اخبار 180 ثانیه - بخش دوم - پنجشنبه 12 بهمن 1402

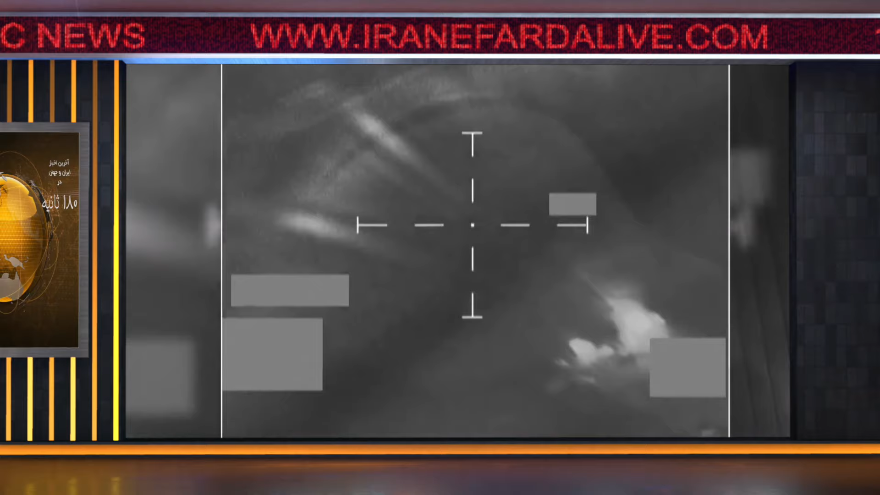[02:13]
کنترول زمینی آنها را منهدم کرده است که بنابرای گزارش ها برای پرتاب آماده شده بودند سخنگوی شورای امیت ملی
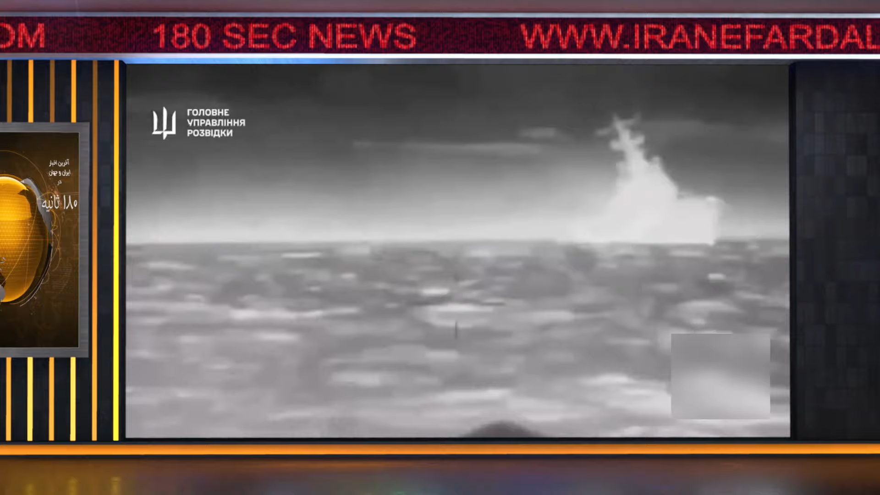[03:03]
چندین ناف و کشتی روسیه را با پحباد و شحباد هدف قرار دادست